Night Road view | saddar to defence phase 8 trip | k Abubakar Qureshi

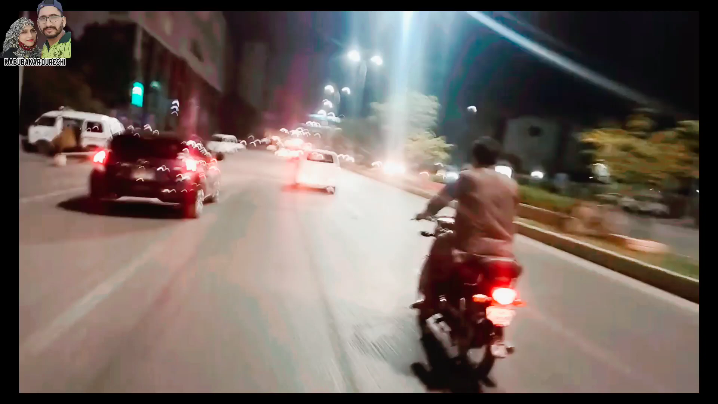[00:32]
آپ کو دیفنس فیز ایٹ دو دریا تک کا ویو دکھانے کی کوشش کریں گے تو آپ نے ہمارے ساتھ جڑے رہنا ہے ویڈیو کو بالکل بھی اسکپ نہیں کرنا ویڈیو کو اینڈ تک دیکھئے گا ویڈیو پسند
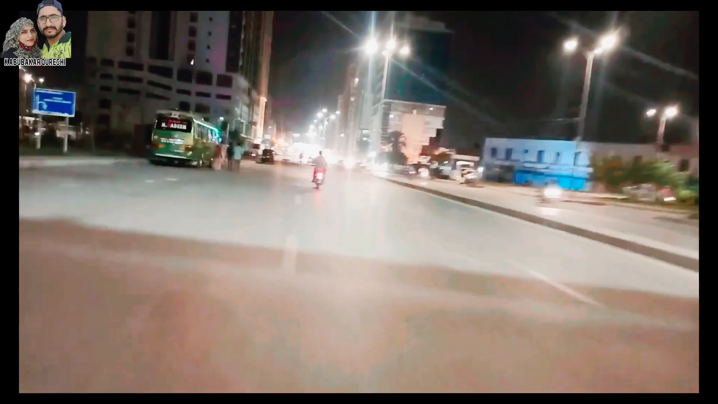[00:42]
آجائے تو لائک کومنٹ ضرور کیجئے گا کراچی سیٹی کا نائٹ بیو جی تو بتائیے
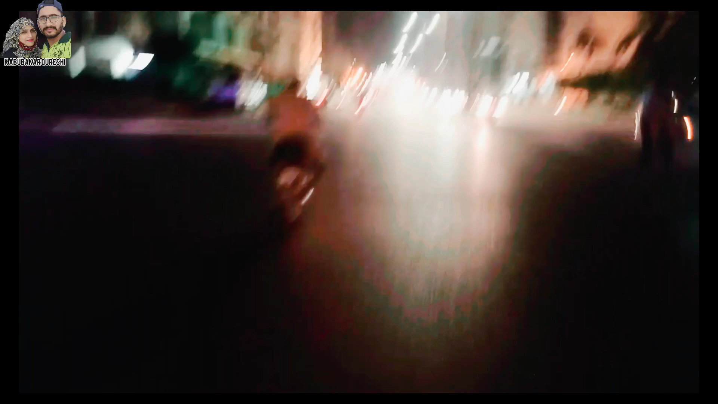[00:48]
گا کیسا لگ رہے ہیں آپ کو ہم لوگ نکلے ہوئے تھے رمضانوں کے دن جیسے آپ کو پتہ ہے ہم
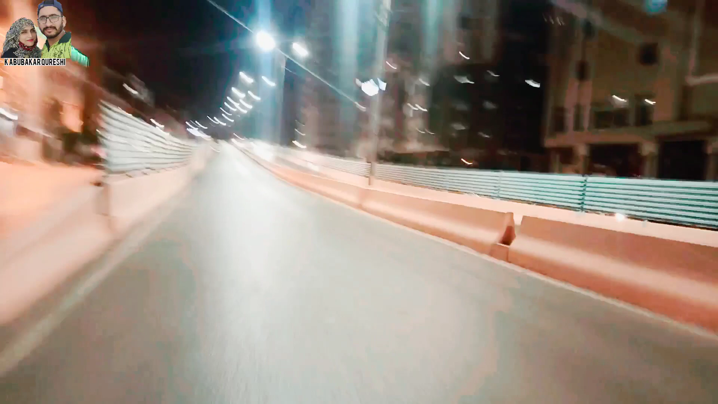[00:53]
دن میں روزہ ہوتے تو دن میں کہیں جا نہیں سکتے رات کے ٹائم ہم گئے ہوئے تھے تو سوچا ہے کہ کچھ کلپس بنا لیتے ہیں وہ آپ کو سچ شیئر کرتے ہیں ابھی ہم گزری کا پل کروس کر رہے تھے اور دیکھیں کتنی رونک لگی لگ ہی نیرہ کے رات کا ٹائم میں اچھی خاصی رونک تیپ رش تھا بچے کرکٹ کھیل رہے تھے لڑکے جیسے جگہ جگہ کرکٹ کھیل رہے ہوتے ہیں دن میں کیونکہ سب روزے میں ہوتے ہیں تو گھر میں ہی ہوتے ہیں
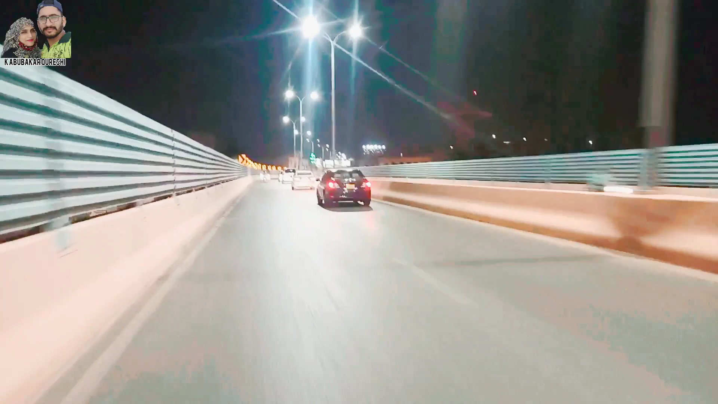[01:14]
تقریبا اور آج کل تو پھر سے موسم تھوڑا گرم ہو گیا ہے ویسے موسم بہت اچھے مطلب تھنڈی تھنڈی ہوایے بھی ہوتی ہیں مگر یہ ہے کہ گرمی ہوتی ہے
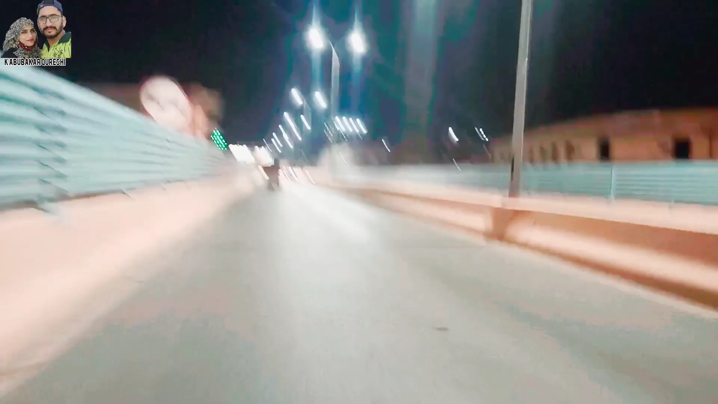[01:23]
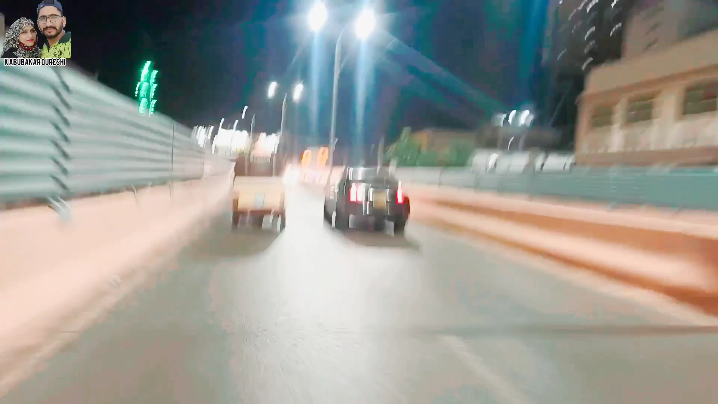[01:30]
تو میں آپ کو کچھ اور بھیو دکھانے کی کوشش کر رہا ہوں یہاں پر آپ کمنٹ میں ضرور بتائے گا آپ کو یہ بھیو کیسے لگا کتنا خوبصورت بھیو ہے ماشاءاللہ بہت ہی پیارا آپ دیکھیں ہم یہاں فلایاور سے نیچہ ہوتے رہے ہیں آپ نے کمنٹ میں ضرور بتا رہے ہیں